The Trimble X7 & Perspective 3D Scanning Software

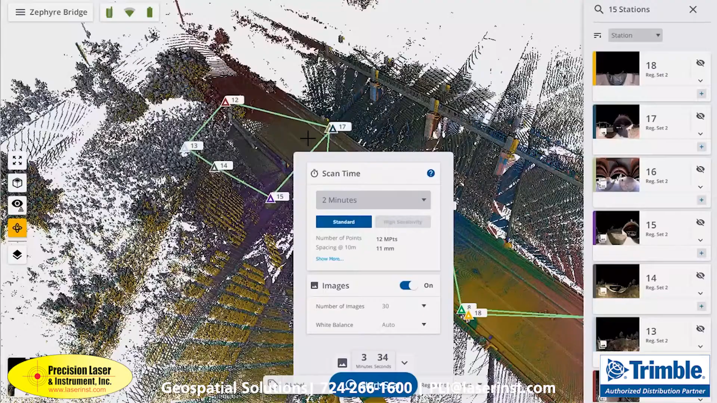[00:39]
With the software, we really set out to make a complement to the hardware,
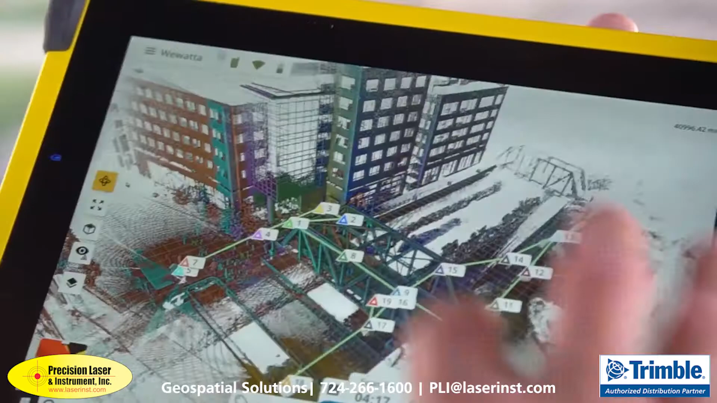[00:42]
building the two in unison so that when the customer got this, it was very intuitive,
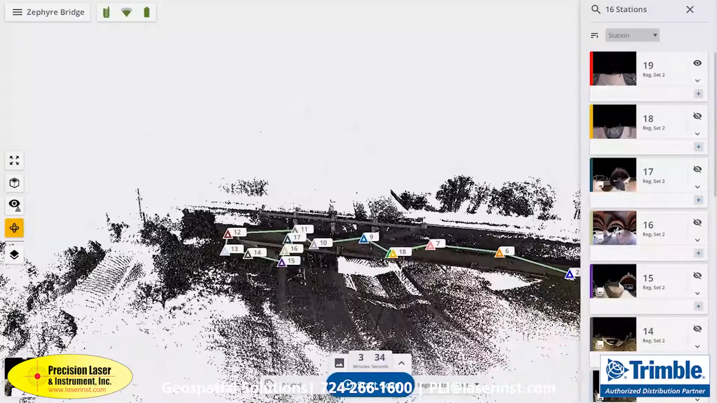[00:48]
but we also wanted to make it powerful enough that you really could get what you needed from the data.